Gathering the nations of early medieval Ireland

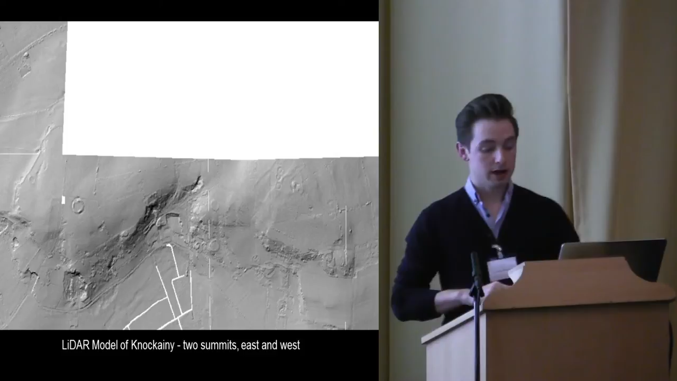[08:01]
And this is just a LIDAR model of Nocchini. I'll sort of skip through this because there's just one or two points that are really important. But this is a really complex multi-period landscape centering, a ritual landscape centred on the hill of Nocchini. And it stretches back in importance, at least as far as the Neolithic. And this centre of Nocchini in Limerick is much more comparable to somewhere like Tara in an archaeological sense. It has two cursus monuments, a host of barrows, and a host of other things that really makes it a very complex multi-period prehistoric landscape.